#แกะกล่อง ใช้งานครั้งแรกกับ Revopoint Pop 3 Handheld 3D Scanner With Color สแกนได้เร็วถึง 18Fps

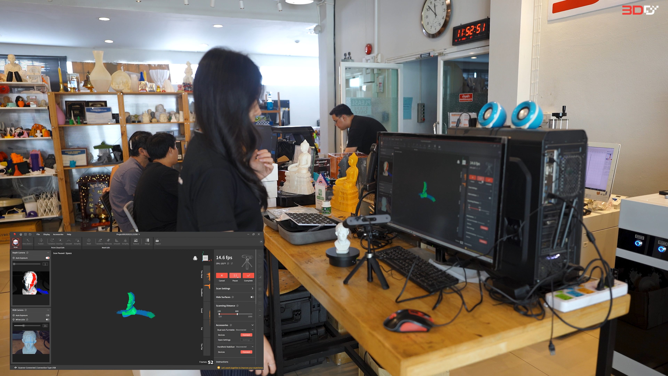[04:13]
จะเห็นว่า เขาก็จะหมุนของเขาไปเองเนอะ เราก็ไม่ต้องยุงอะไรนะคะ
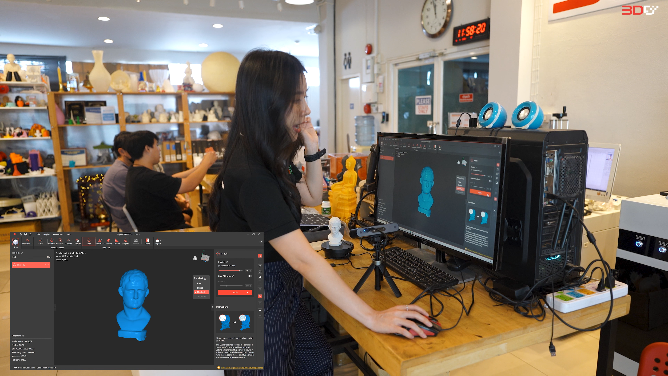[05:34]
ถ้าเป็น Point Cloud ก็สามารถดูเป็น Point Cloud ได้มี Meshแล้วก็ Appline ได้เลยแล้วก็ X-Code นะคะ X-Code ก็จะมีกันเดิมถ้าเป็น Point Cloud ก็จะมีสามารถปุ่นเหมือนเดินมันก็จะเป็น STL, OVJ,